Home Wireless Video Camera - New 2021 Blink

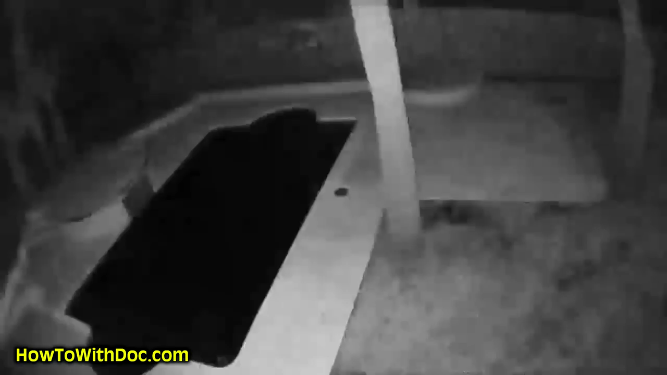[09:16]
I have pitch black out back by the pool down at the beach house and it's pretty good. The back deck out here, we keep a light on at night and it's really good. It looks almost like daytime.